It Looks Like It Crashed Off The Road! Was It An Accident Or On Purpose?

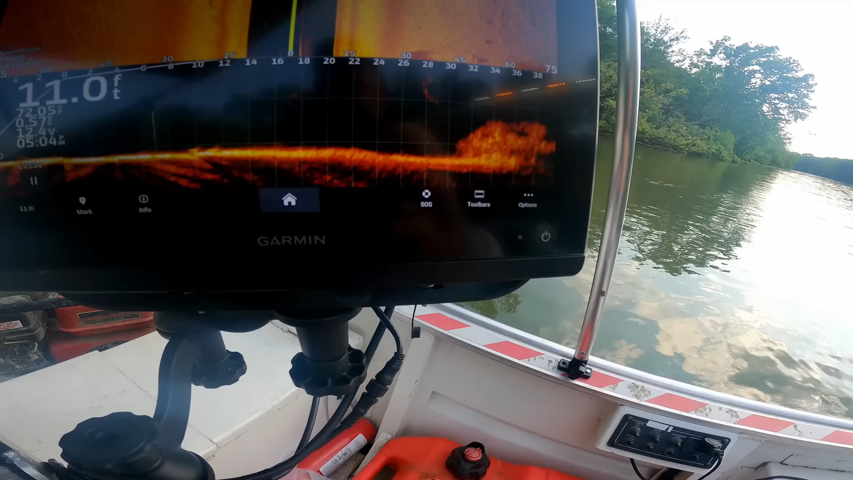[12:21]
On screen: depth 11.0 ft
there's the vehicle
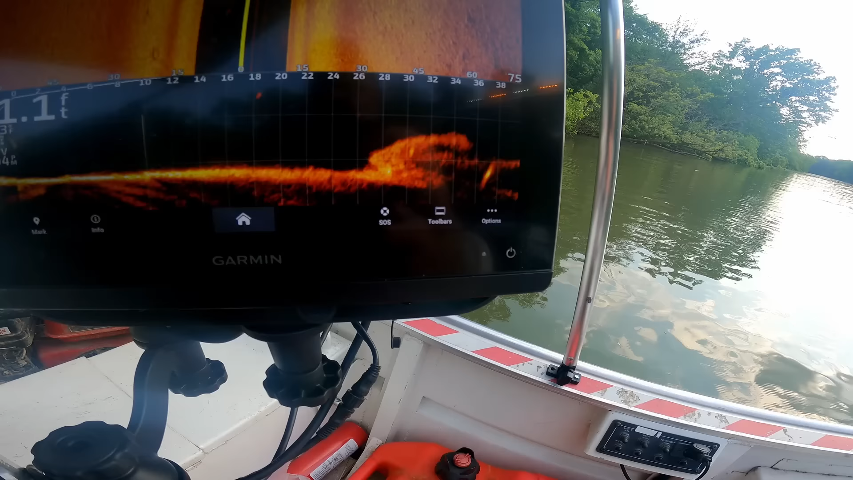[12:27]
tell you what it definitely doesn't look like a bike I mean it's definitely a vehicle because you can see the wheel right there
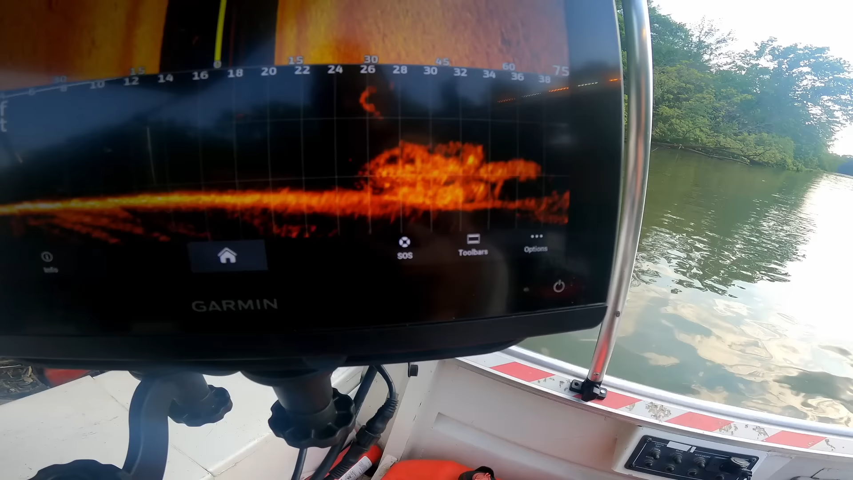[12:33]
I don't think it's a camry looks like the roof's caved in too
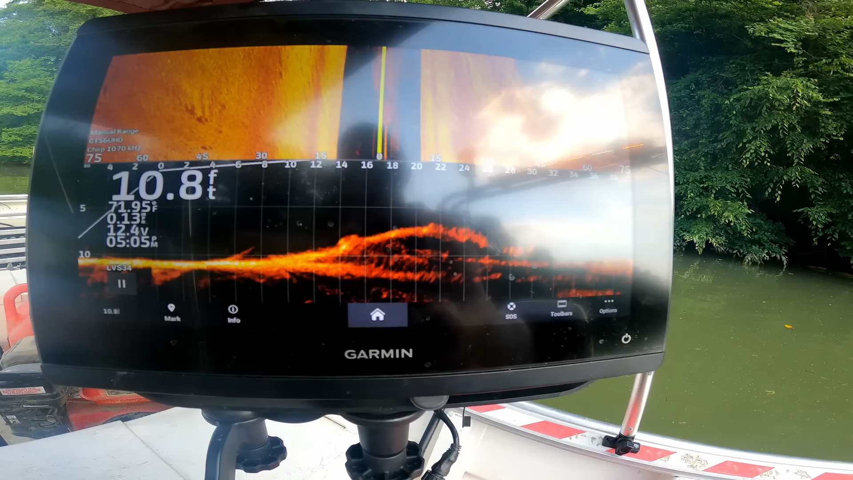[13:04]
On screen: depth 10.8 ft
whatever it is it looks wrecked you know
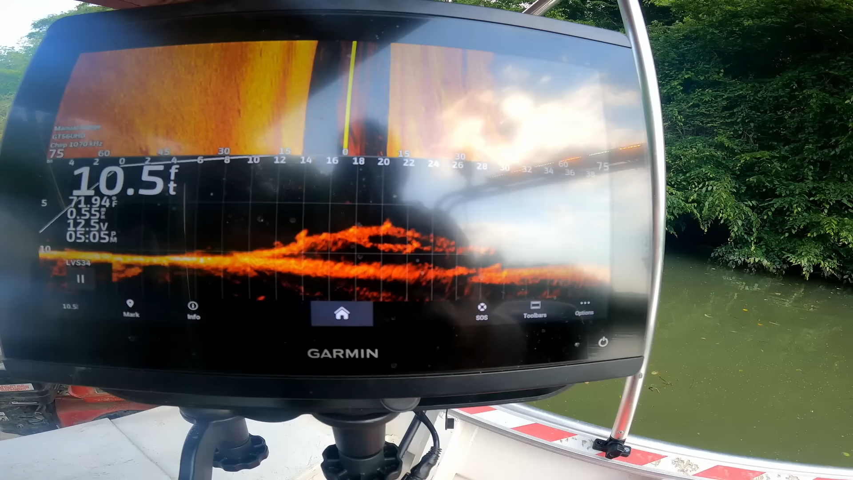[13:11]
On screen: depth 10.5 ft
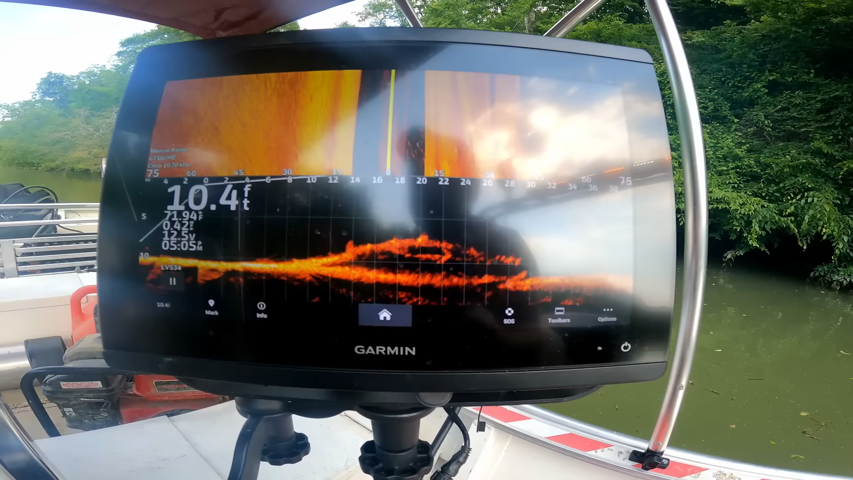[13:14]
On screen: depth 10.4 ft
I can't can't tell though for the life of me what it is let's get a little closer
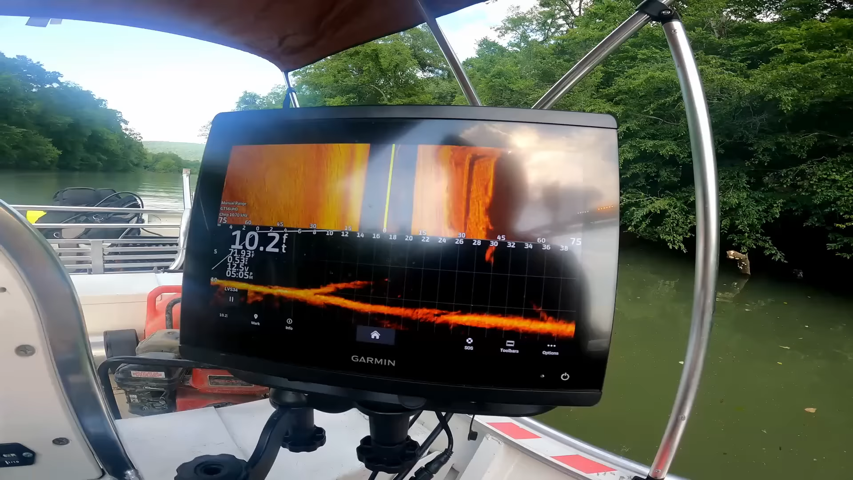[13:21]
On screen: depth 10.2 ft
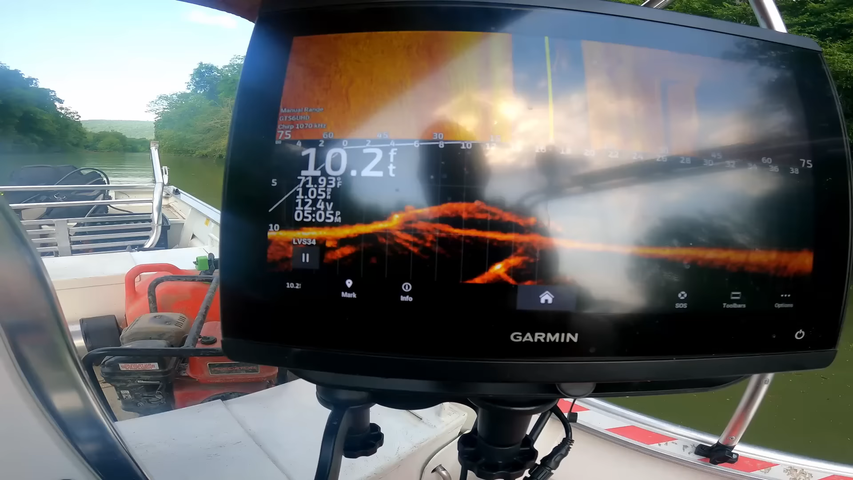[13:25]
On screen: depth 10.2 ft
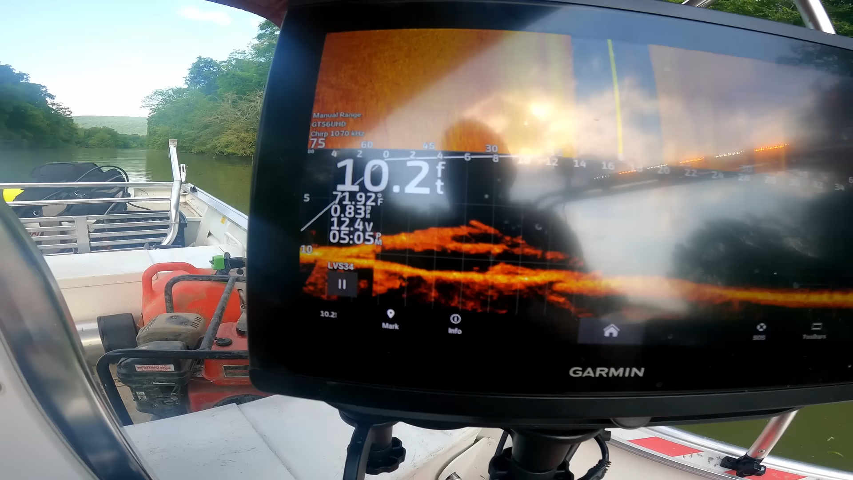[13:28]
On screen: depth 10.2 ft
I mean you can see a wing on it and everything the hood's up in the windshield back up a little bit
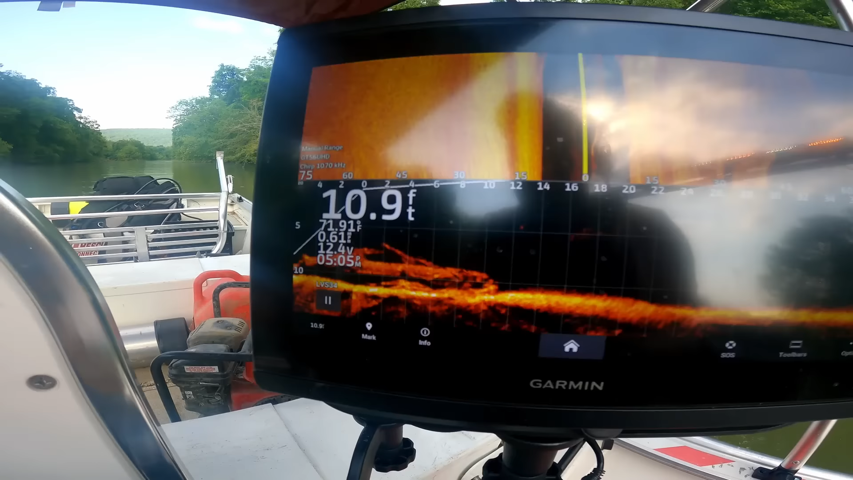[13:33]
On screen: depth 10.9 ft, water 71.91°F
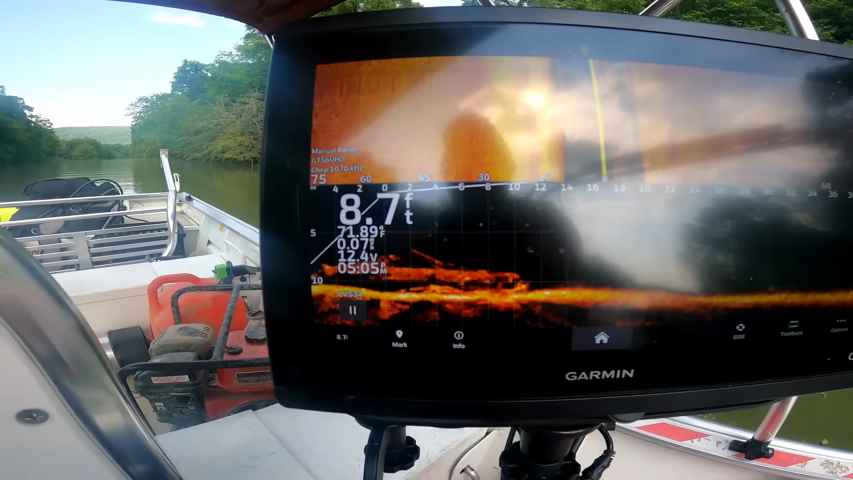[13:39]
On screen: depth 8.7 ft
all right there we go there you can see the hood is smashed up into the windshield
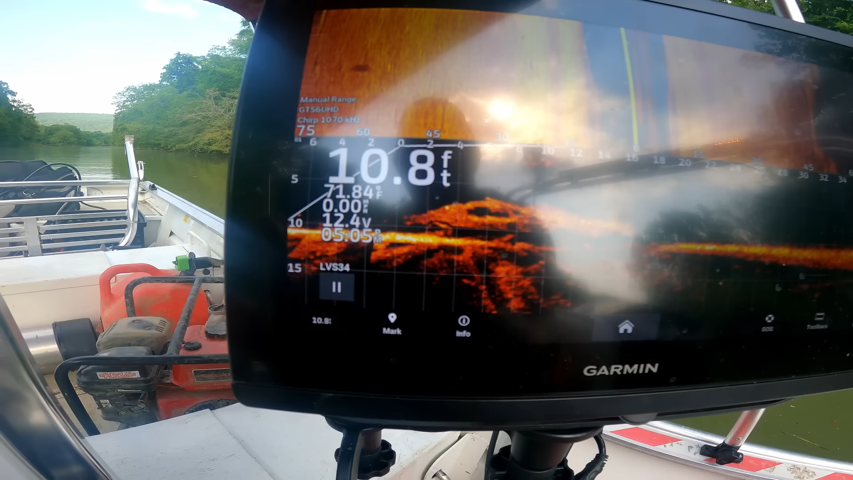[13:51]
On screen: depth 10.8 ft, water 71.84°F
and that looks like an old muscle car to be honest with you
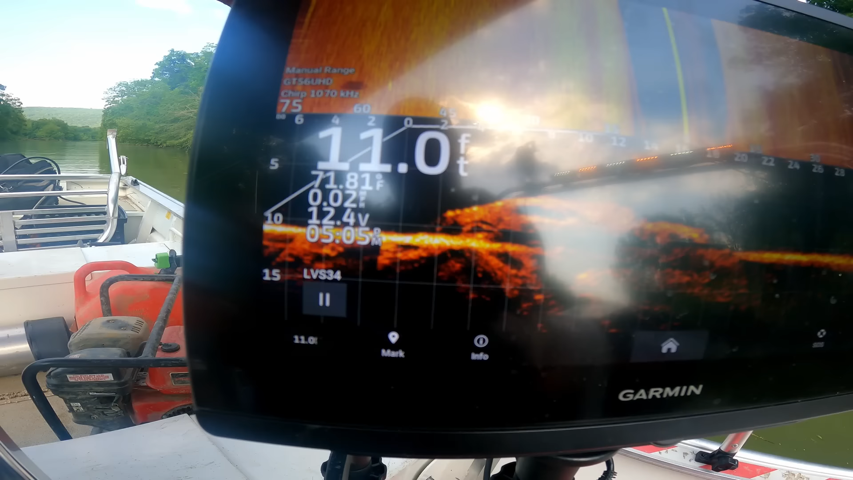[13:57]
On screen: depth 11.0 ft
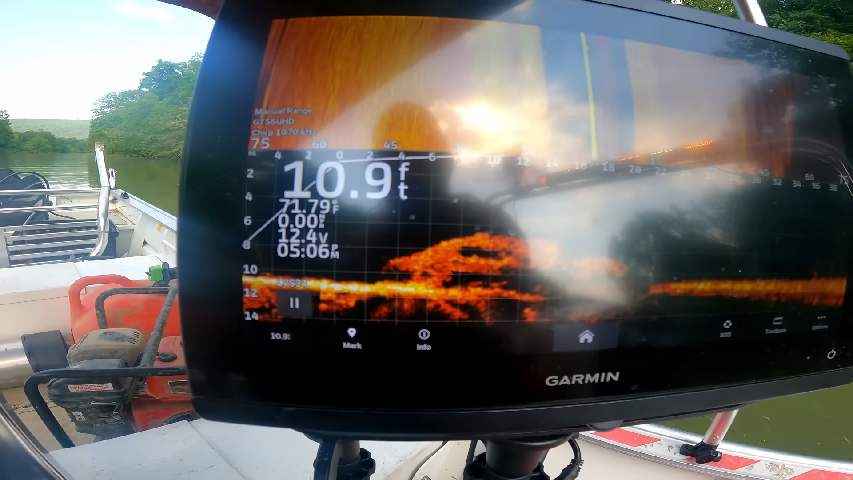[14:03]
On screen: depth 10.9 ft
I don't know what do you guys think I don't I definitely don't think it's a camry but uh it's definitely a vehicle you could dive on see if we can figure out what it's doing there
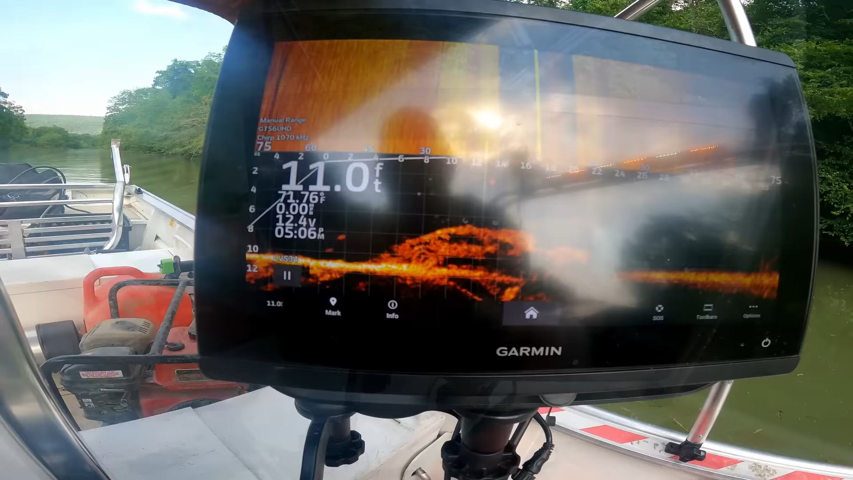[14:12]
On screen: depth 11.0 ft
but we do have one car